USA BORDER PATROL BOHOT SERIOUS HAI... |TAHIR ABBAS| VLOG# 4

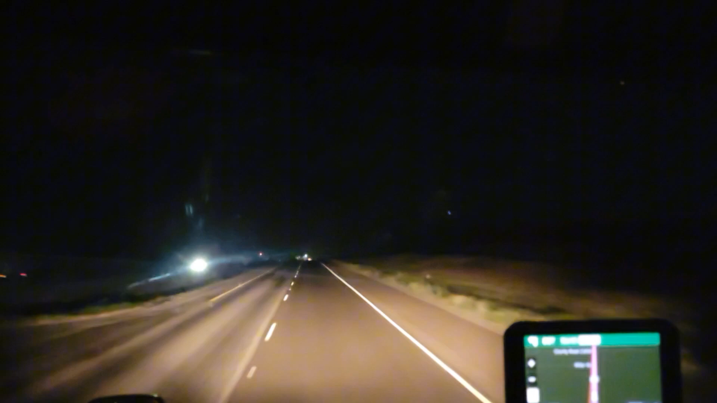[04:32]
कोई ट्रक के उत्ते नाल कोई चिमड़िया तो नहीं है एलियन जरा ना कि इलीगल बार्डर क्रॉसिंग करके तो इधर आया हो US विच, जड़े काफ़ी प्रोटेक्टिव ने अपनी कंट्री के बारे, तो इलीगल क्रॉसिंग जी है ना वो नहीं करनी है। जी हाईवे के उत्ते ही चौकी अगे आ रही है, ਹੈਗੀਆਂ ਇਹਦੇ ਵਿੱਚ ਪੁਲਿੰਗ ਕਰਨਾ ਹੁੰਦਾ।
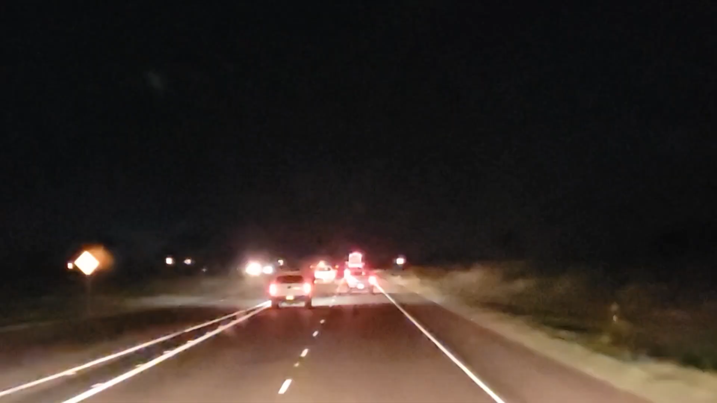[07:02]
ਚਲੋ ਹਜੇ 5 ਮਿੰਟ ਨਹੀਂ ਹੋਏ ਚੌਕੀ ਕ੍ਰਾਸ ਕਰਕੇ ਆਇਆ ਨਾ, ਅਤੇ ਜਨਾਬ ਦੋ ਗੱਡੀਆਂ ਜਿਹੜੀਆਂ ਨੇ ਨਾ ਬਾਰਡਰ ਪੈਟਰੋਲ ਵਾਲੀਆਂ ਉਹ ਮੈਨੂੰ ਕ੍ਰਾਸ ਕਰ ਵੀ ਚੁੱਕੀਆਂ ਨੇ, ਅਤੇ ਇੱਕ ਗੱਡੀ ਜਿਹੜੀ ਹੈ ਸਾਈਡ ਦੇ ਇੱਥੇ ਬੈਠੀ ਸੀ। ਇਹ ਵੀ ਤੁਸੀਂ ਸੋਚਦੇ ਹੋ ਕਿ ਤੁਸੀਂ ਸਿਸਟਮ ਨੂੰ ਫੂਲ ਕਰ ਸਕਦੇ ਹੋ, ਤਾਂ ਮੇਰਾ ਖਿਆਲ ਹੈ ਕਿ ਫੂਲ ਤੁਸੀਂ ਆਪੋ ਖੁਦ ਹੋ।